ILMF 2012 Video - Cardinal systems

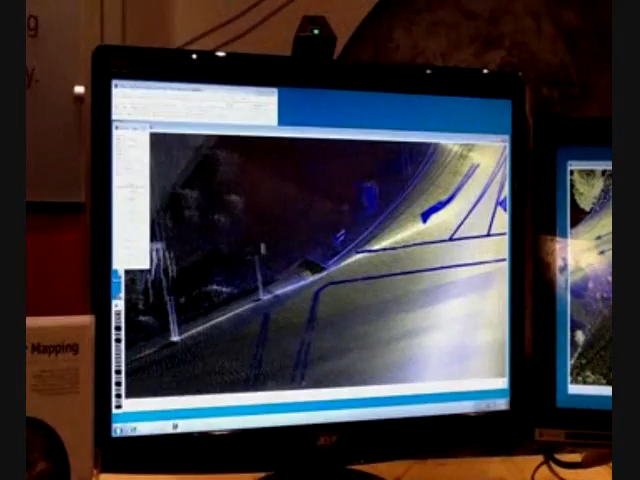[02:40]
As I'm collecting, I notice I've made a mistake back there, and we'll go ahead and leave it for now. Let's go ahead and zoom in a bit here and finish the line. Now, I've placed the line on top of the LiDAR, and let's come in and edit some of the work that I've done.
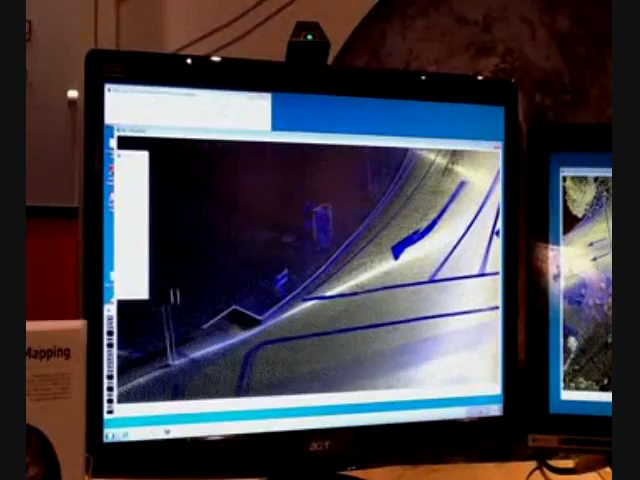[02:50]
If I need to, I can do operations such as move the point I'm sitting on. If I move back where the arc is, this is part of our standard mapping functionality that can move the arc-violet stone on the line and tune up the placement of these arcs.
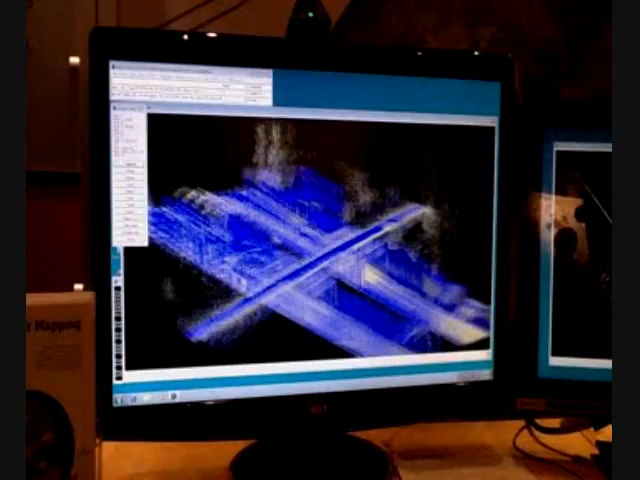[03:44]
This example right here is near downtown Atlanta, and we have actually a tunnel situation here.
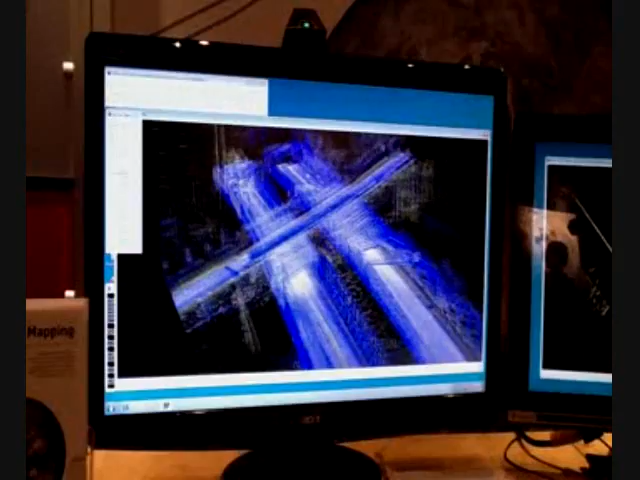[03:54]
Now, if we wanted to come in here and take a look at what's going on inside the tunnel, I could place the cursor here, but again, because I have so much data, I can't actually start moving inside the tunnel.
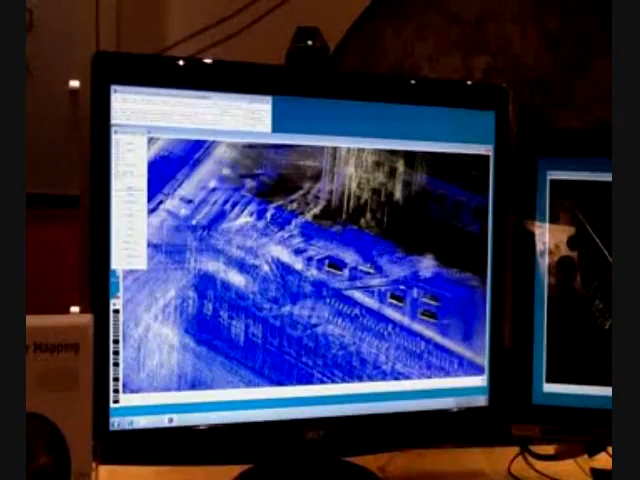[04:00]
For this operation, we have something, a view function called near and far clips. I can turn these operations on, and I can move the near and far clips in and out,
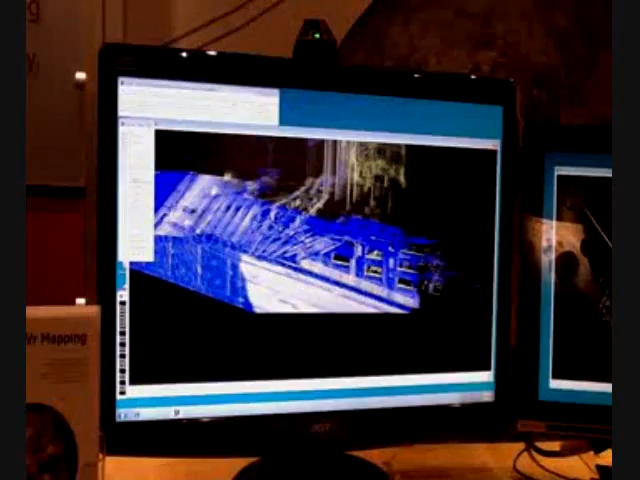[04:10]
and I can actually isolate the data exactly where I need it.